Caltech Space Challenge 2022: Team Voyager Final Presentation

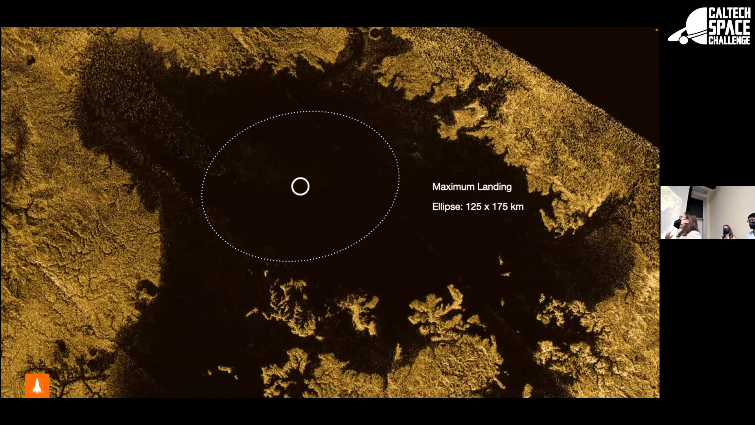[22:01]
the water for a second and so based on the sizing and dimensions of our landing system we could get a pretty good estimate um using wind models of what our landing ellipse would be so it's 125 by 175 kilometers which as you can see fits nicely in our lake with room to spare so we're definitely going to hit our target so this just gives you an idea of our aeroshell